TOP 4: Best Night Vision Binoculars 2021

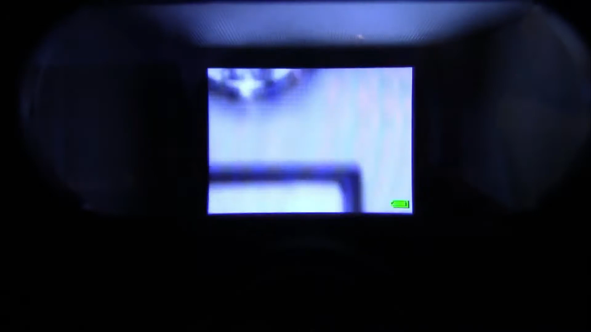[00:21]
The digital night vision binoculars with recording function is indeed equipped with the latest digital technology, not like the analog stuff of the 20th century.
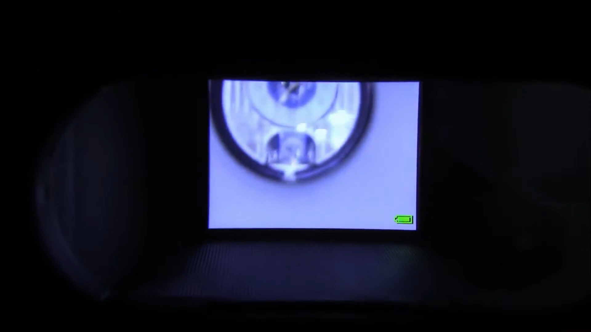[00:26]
That means you won't have to experience any malfunctions due to overexposed lighting.
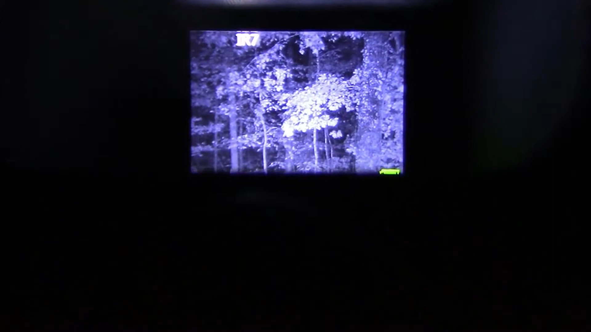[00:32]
Even if it is primarily intended for twilight or dawn vision, these binoculars have integrated lighting that means you can see in the dark. Additionally, it has four easy-to-access buttons, allowing the user to operate it easily, even in total darkness.
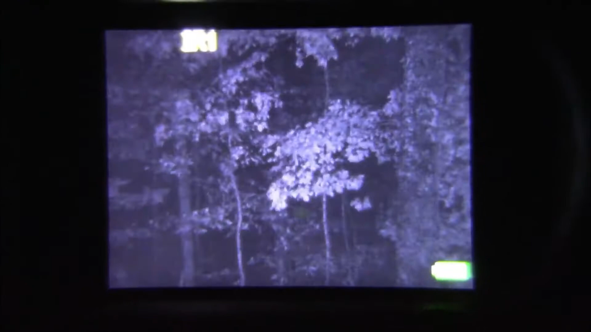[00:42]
Each one of the buttons has different shapes, and each one of the shapes controls a different function.
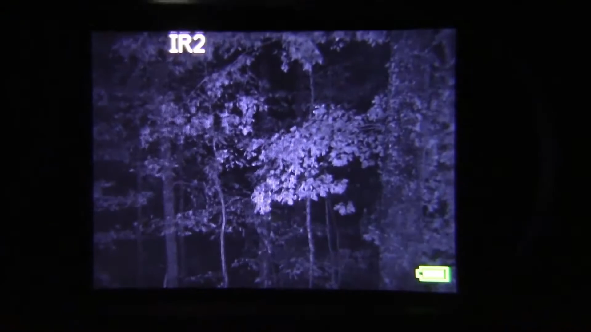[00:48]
You can have control over switchable infrared lighting, the digital zoom, the recording mode, and the on-off recording function.